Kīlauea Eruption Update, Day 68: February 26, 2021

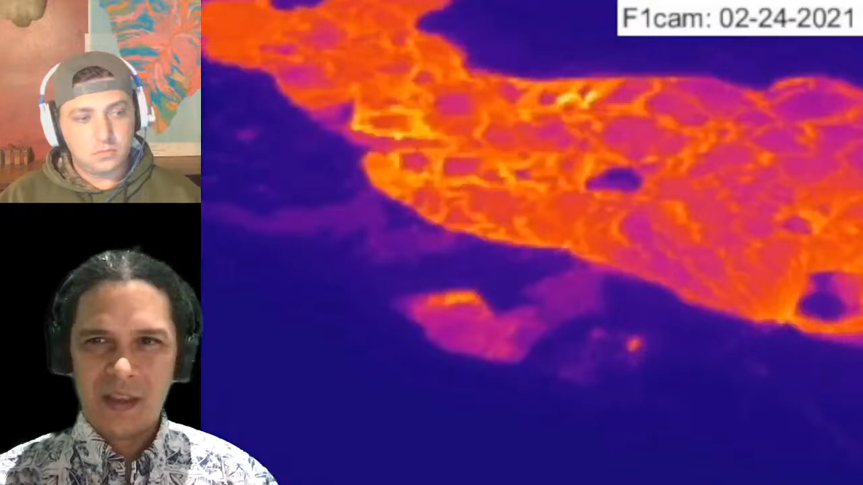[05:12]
Today on February 26, 2021, the 68th day of this ongoing summit eruption. Past a 2 month milestone here by about a week or so. Dane is going to be manning the chats, checking our streams, making sure everything's all right on air. And so you guys are typing in a chat and wondering what Dane's doing over there. That's what he's doing, is typing back to you guys and making sure you guys can get all the info you can in all manner possible. All right, so we'll jump into our update, which I'll narrate here today.
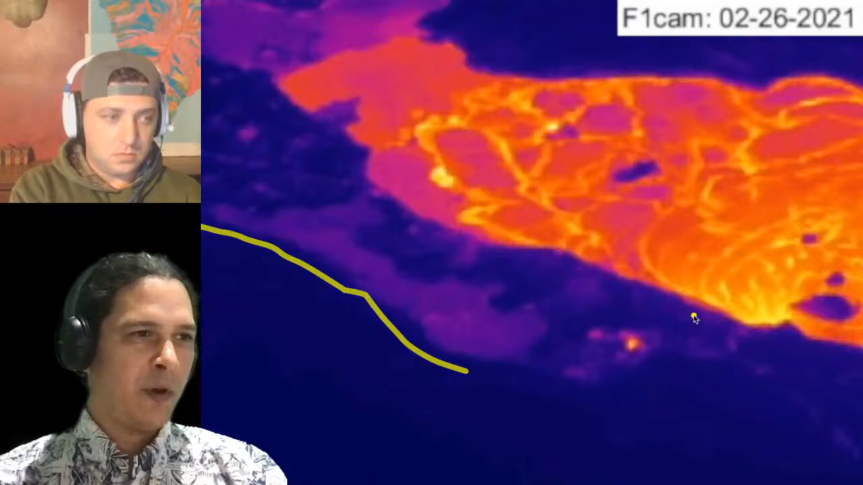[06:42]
you can kind of see in its thermal imagery these warmer colors are the flow itself kind of going down the edge here between a wall of the old Halemaʻumaʻu crater, which is this dark part over here, and then this perched rim up here of the lava lake, which is active, right? And so this is spilling over from time to time. You see a couple overflows here, and then one actually spills over and meets this other overflowing hookah. But what we're talking about here is a spattering source that's flowing down over here in this north channel.
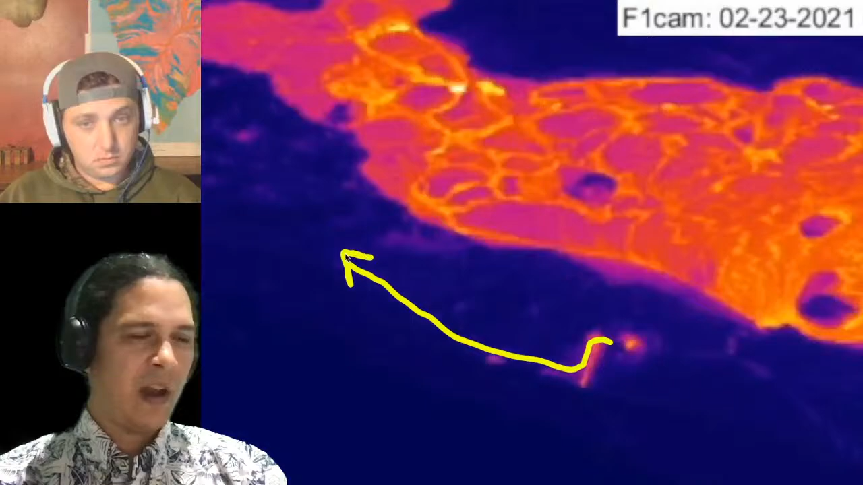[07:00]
That's the most interesting thing that happened in the last few days here. And that corresponds with the pressure cycles on the volcano, which are also interesting. We'll look at that here shortly. But focusing on this here to start, since it's, you know, something we haven't seen quite as much. That's our view on the thermal camera, how it looks zoomed in. And because we're looking here from the west to the east, that's towards the east. Maybe I should draw a north arrow. North arrow would be that way. We can actually see this gap between the backside of this west vent and this crater wall over here.
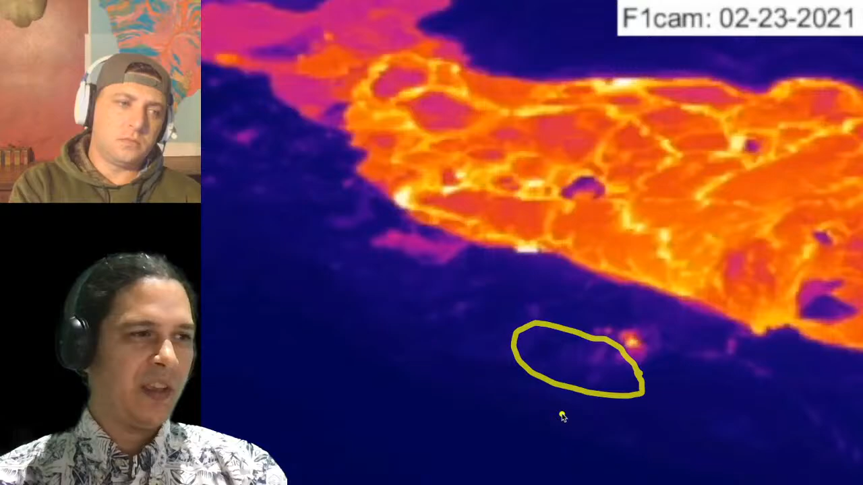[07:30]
So we actually can see this lava flow coming out, and it's hidden from view underneath this puka right over here, this little depression right in there. But the flow actually goes down and around and comes out and goes as far over as somewhere right in here.
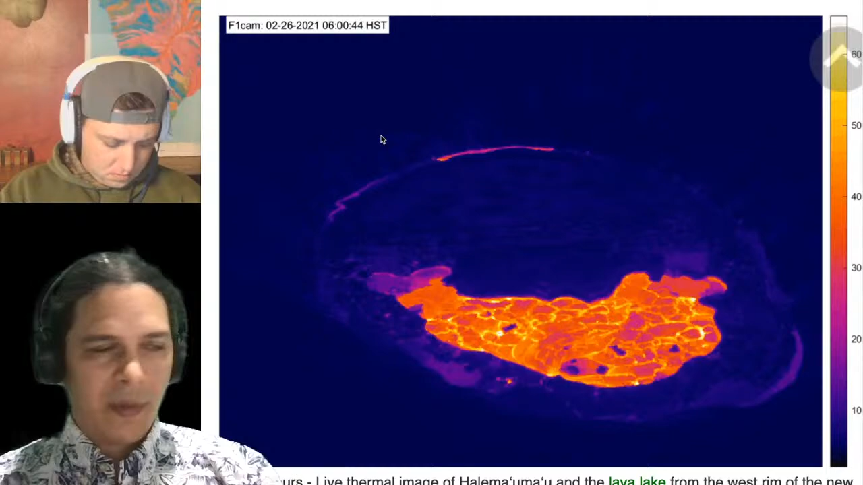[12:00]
So this is all USGS Hawaiian Volcano Observatory webcam images here. This is their automatic 24-hour capture. They have these images over here that they post more frequently, and so we actually save these.
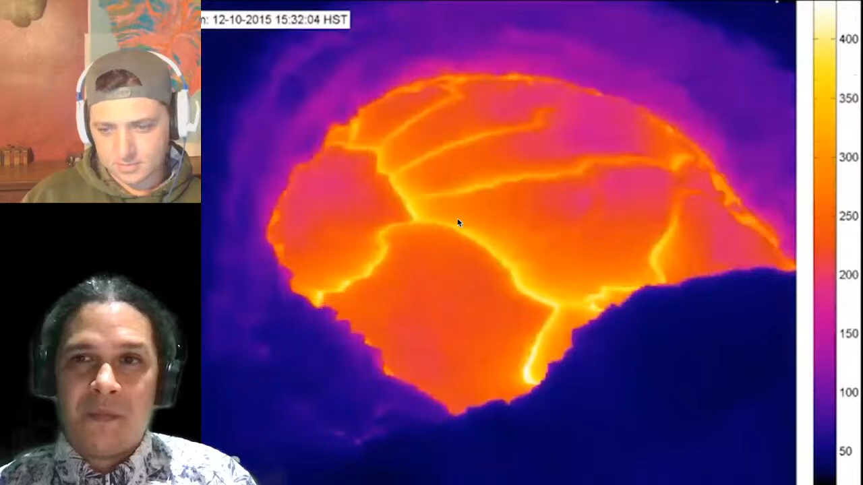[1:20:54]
You kind of see how these hot spots pop up in some of the sides and they migrate one way or the other. So that's what we're talking about here. So this is cool because the USGS webcams are recording images every minute, and this time lapse is made from the image every minute, which is not always sent to the webcam. The webcam gets it every 15 minutes or so, right?
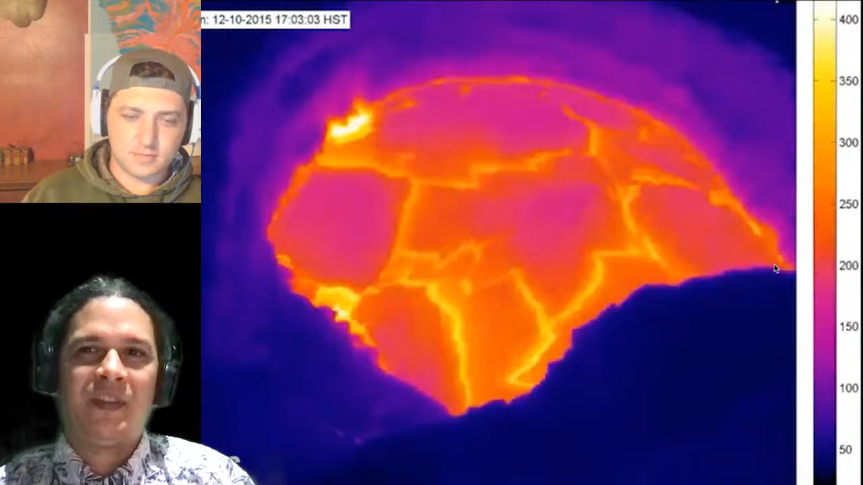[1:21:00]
But there actually is more. There is finer resolution data minute by minute, and here's an example of that released as part of this study, part of the paper as well, right? So kind of clear.
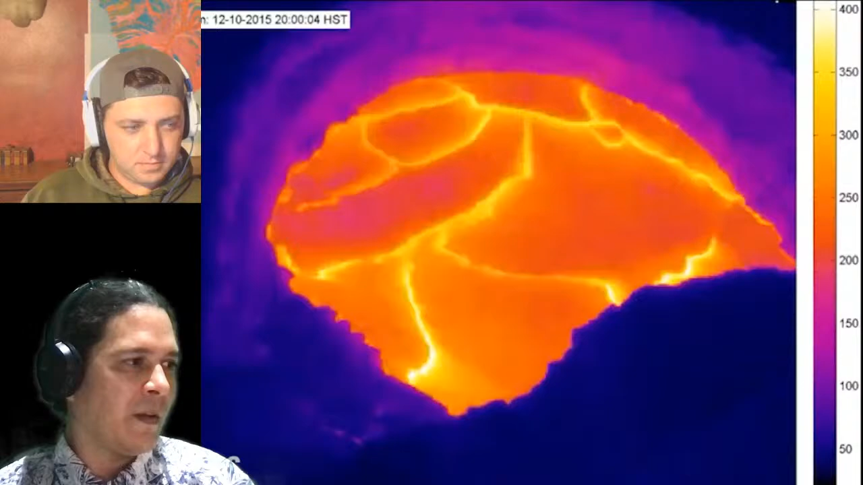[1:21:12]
anything kind of back and forth,
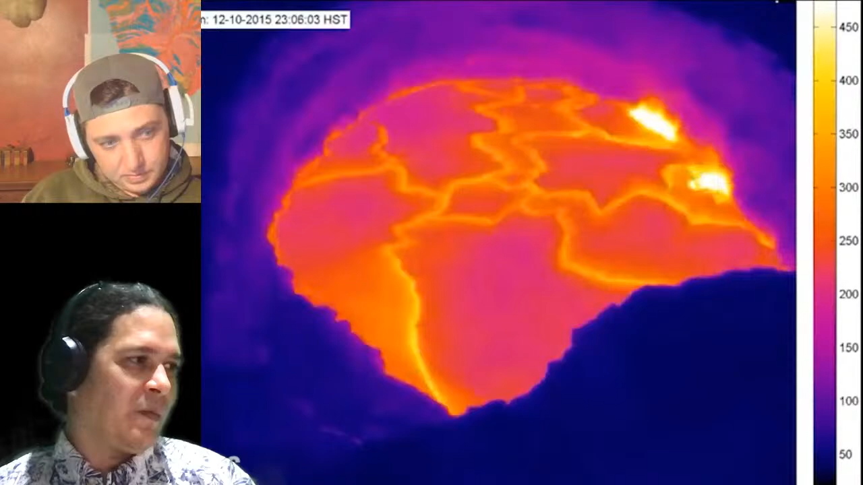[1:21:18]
kind of just circulation patterns and tracking the bubbles to try to gain insight from that. Put that one away, and we put that one away as well.